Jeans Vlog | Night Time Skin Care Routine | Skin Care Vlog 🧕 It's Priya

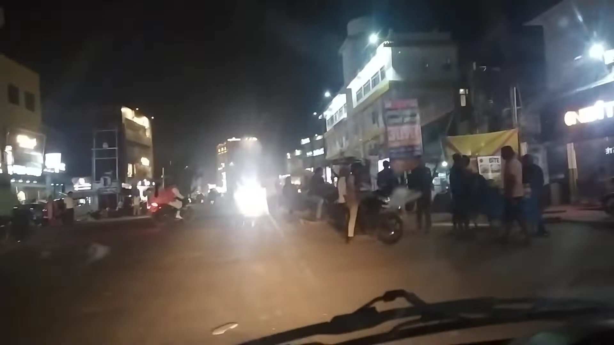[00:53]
आप लोगों को मार्केट का भी दिखा रही हूं हम अंप